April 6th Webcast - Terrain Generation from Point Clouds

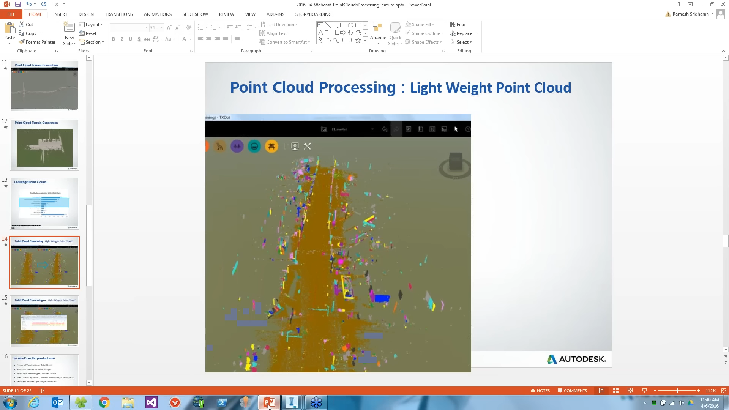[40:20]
you can use the same tool and get to certain information and start building accurate in-for-words models. The idea here. I'm going to go back, complete my few slides. There you go. So, what's in the product now? So, enhance visualization. So, much more data can be brought in.
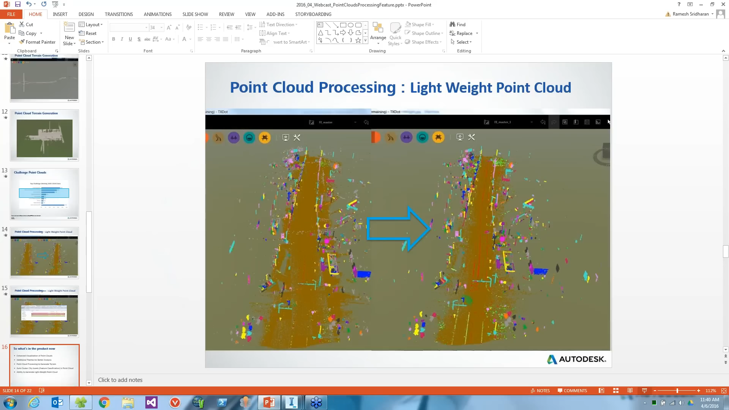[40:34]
There are a few more settings for the other product. I can actually show you that also. So, if you go to the application options for the point-cloud, you can actually, depending upon your machine, most of the customers use the machine that's recommended by the information, the specification.
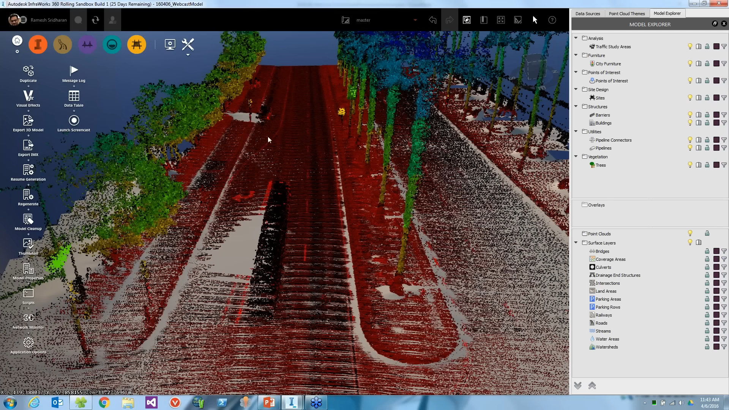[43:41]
But some users like to extract these paint stripes as a part of the line work. In that case, yes, having the point-cloud high resolution point-cloud helps a lot. But if you want to talk about the top and bottom of the curve, then the point-cloud can actually miss some of them. Like here, the car might be uploading in this case. Or even the mere thing, it might actually miss those things. So the break line extraction is still there. You cannot get away from it until the point-cloud gets much better and better.
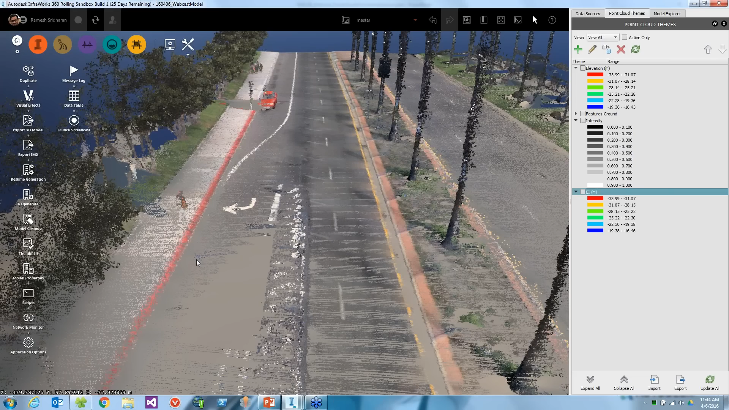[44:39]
When you have buildings and all those things, it's very hard to see, switch it up and switch it on. But now, once you have the classified point of your data, you can control what you want to see. Like if I want to switch on just the features on the ground, I can switch it on, I can extract it. It makes your process of extracting those line work in civil series much like a breeze. Okay, great. That's actually, that's the extent of the questions that we had. You know, it may be, this may typically be something you cover in the beginning, but Ramesh, would you mind sharing a little bit on your background, and where you come from?